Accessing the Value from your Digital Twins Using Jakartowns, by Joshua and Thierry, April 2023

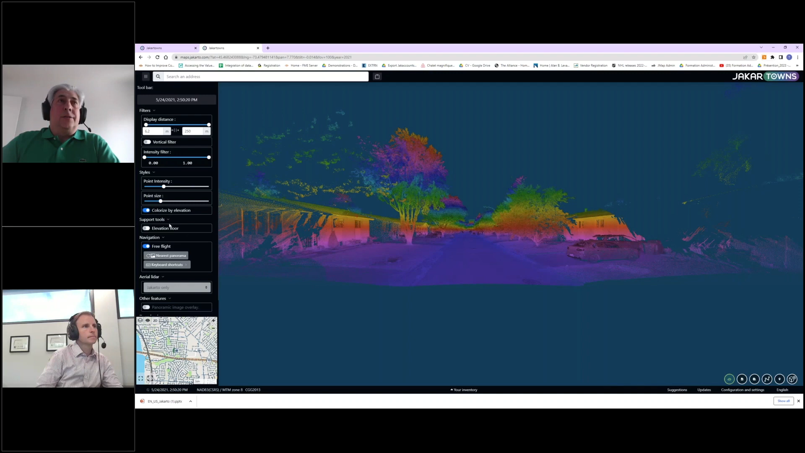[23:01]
You can have the points get bigger or slower. There's a little colorized by elevation as well to help with this. You can see elevation floor, and the free flight I showed as well. But we're also, if you have some aerial LiDAR as well, we're able to incorporate that in there. So for example, I have data in Montreal. They had they released open source data on the aerial LiDAR campaign they made a while back.
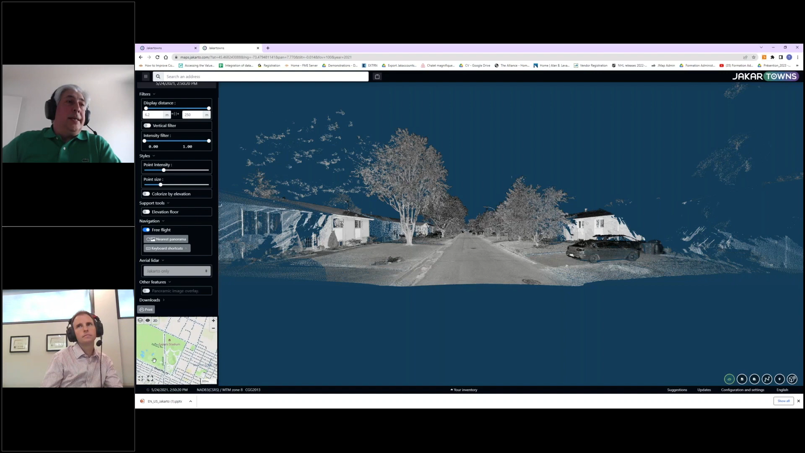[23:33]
And So if I go here near our stadium, so that's only the Jakarto data you can see here, but there's a big stadium right there.
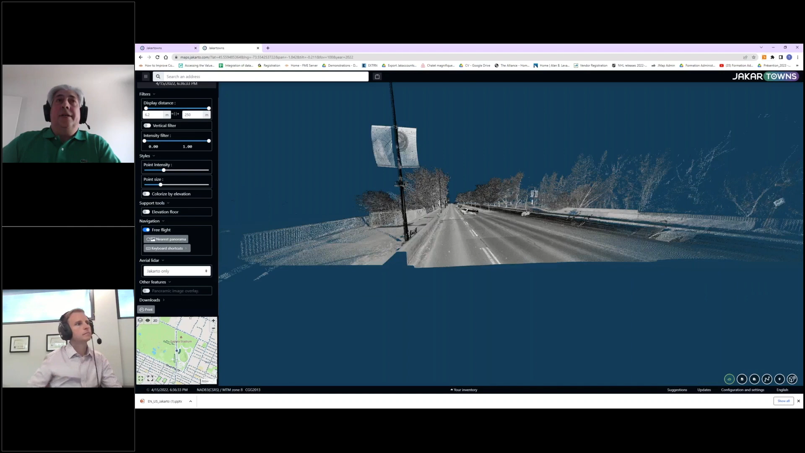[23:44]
So if I combine that information, I can see all available data. So now I'm able to see
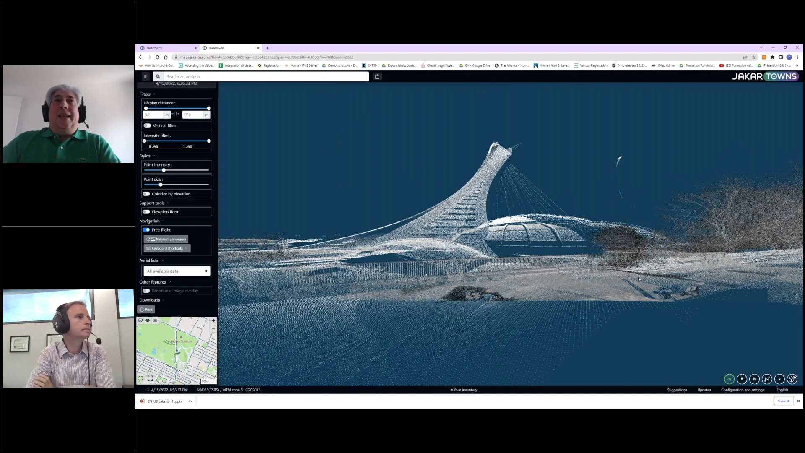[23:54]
the aerial data that, of course, isn't the same resolution as the ground mobile point cloud, but it's still interesting to see to get some idea
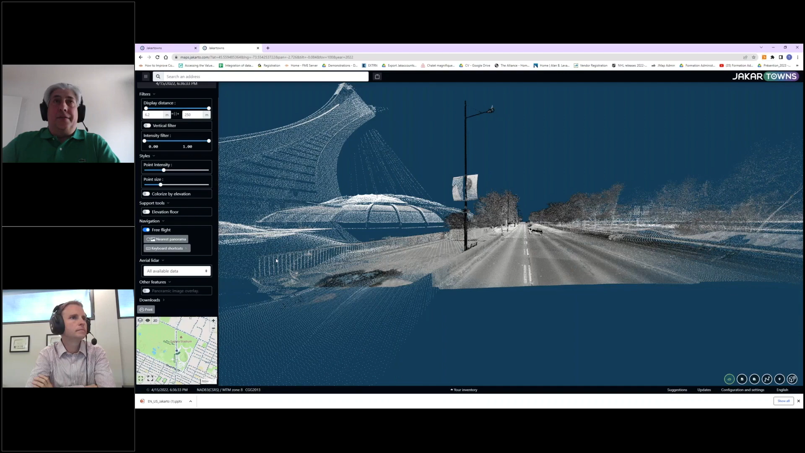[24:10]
of where you the are. The area beyond the road. Yeah. Yeah. Exactly. It's a very nice stadium. Very cool design.
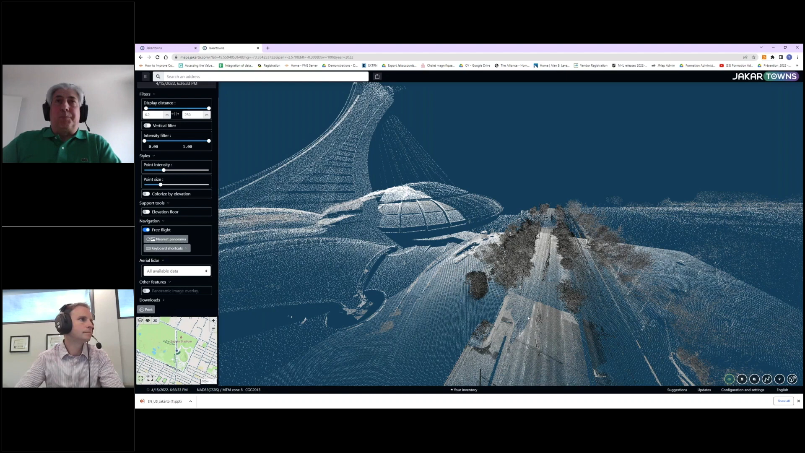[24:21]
So that's it for this. So I'll turn back off going back to the Jakarto data. I'll get back on the floor on the ground here so that I can show you
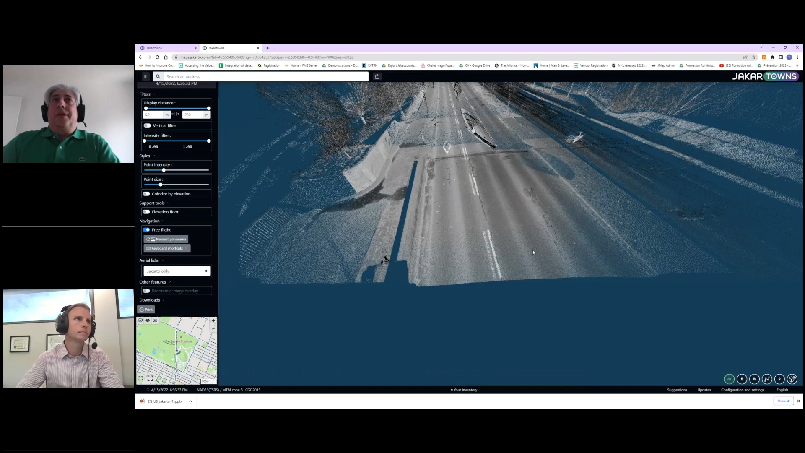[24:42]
or maybe I'll go back in a better, more residential part. So as you can see, I'm jumping from one city to the other, flying from thousands of miles.
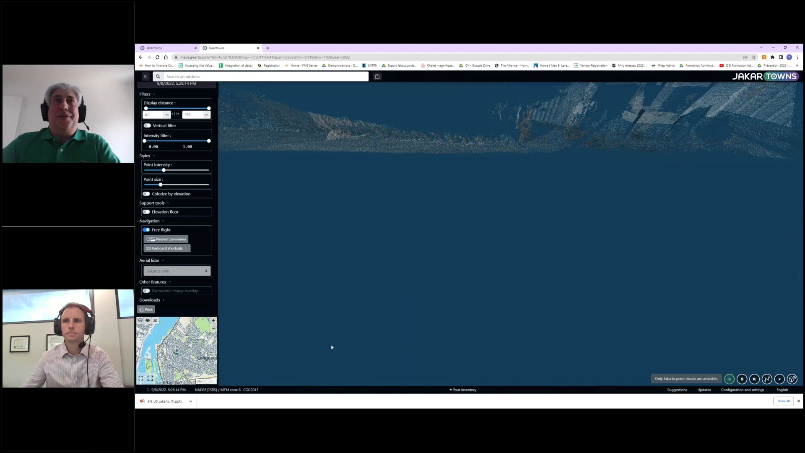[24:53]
So now I'm back in the thing here. So I'll put my display distance right here.
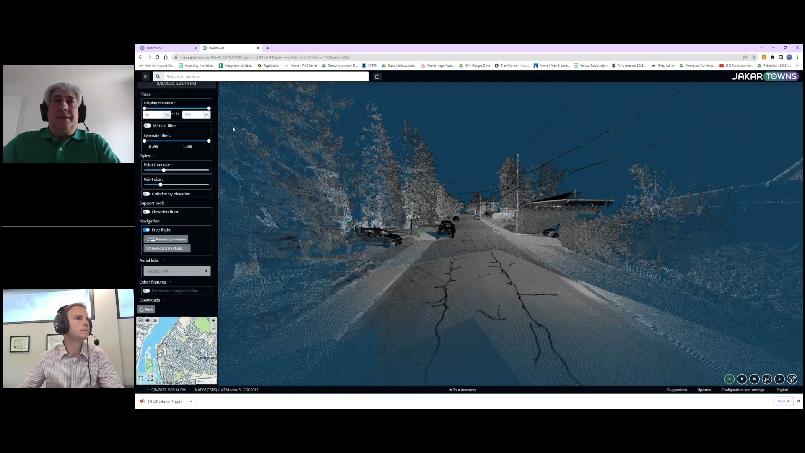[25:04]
Okay, good. So now you can see the point cloud. Now I'll turn on the asset inventory tools. So now you have your point clouds, and then you can do a number of things. The first thing you can do is still using the tools that are on the bottom right. There's a retrieve the coordinates of a 3D point. So if I wanted to take the base of that pole over here,
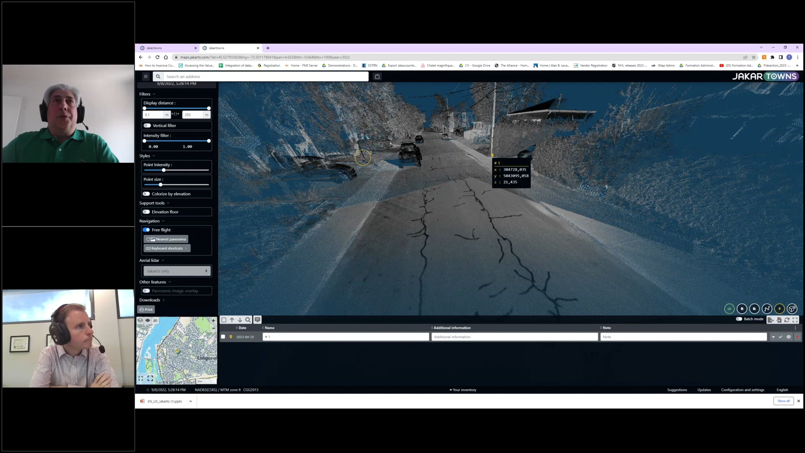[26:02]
So as I'm entering precise getting information on points that I'm clicking on, I'm basically creating an inventory. So if I'm clicking on the other pole, if I'm clicking on that other pole at the end here, those are all entering. So you can enter information, additional information. So all of these is being recorded, and those at the end, you can export that to a 3D shapefile. So you can basically do some surveys in the point cloud directly from your desk, having the data in Jakartowns.
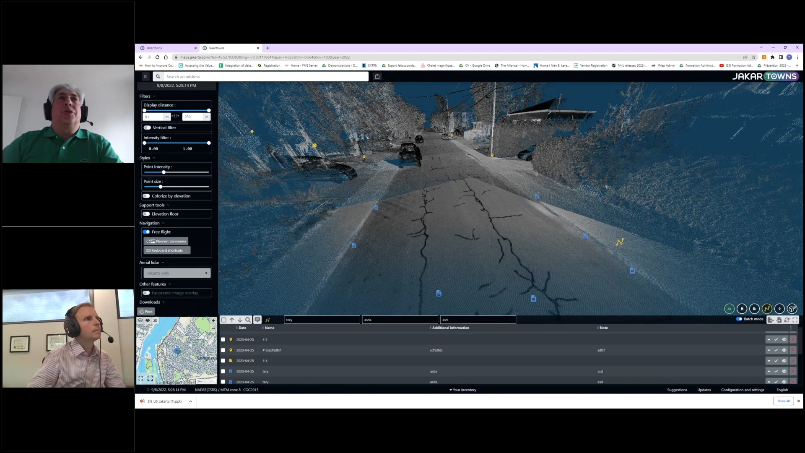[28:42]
See, I got data in 2020, 2021, 2022. Here we're looking at the 2022 information, but I can switch to the 2021. So there's a different car parked. That's to say, at first it looks like the car was still there. I was like, that's amazing. And then there's another one. Must have been trash day. I see the trash cans came out the second one. Yeah. So it basically shows you.
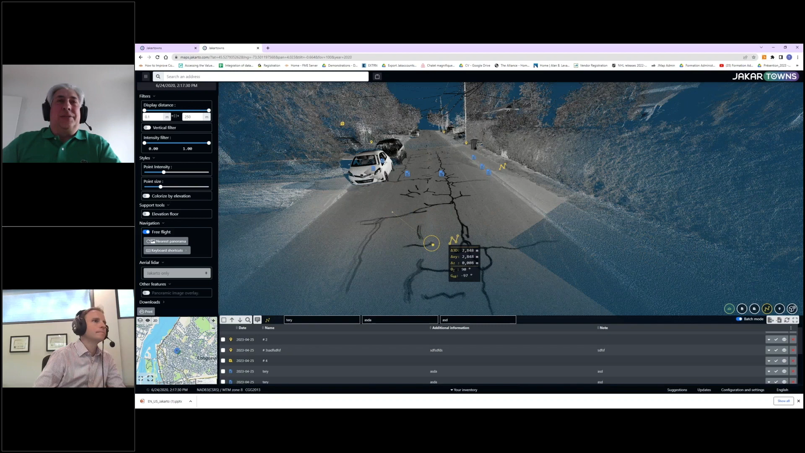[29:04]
So that's basically in a nutshell what you can do in Jakarta. One thing I forgot to mention is you can download directly. So if you're there, you can go download the tree scene as you see on screen. So basically, if you click the download button, it will download that that point cloud information.